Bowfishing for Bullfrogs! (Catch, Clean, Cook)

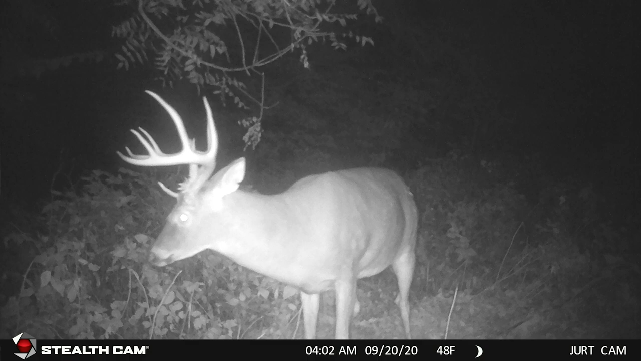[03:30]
man there's just a pile of them out here those two are in particular i know we found a couple sheds todd